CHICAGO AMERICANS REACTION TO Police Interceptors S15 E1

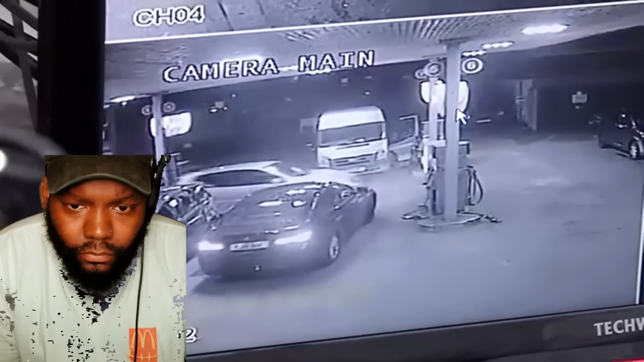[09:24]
The Volkswagen hit her left side, and then her right arm hit the car next to it.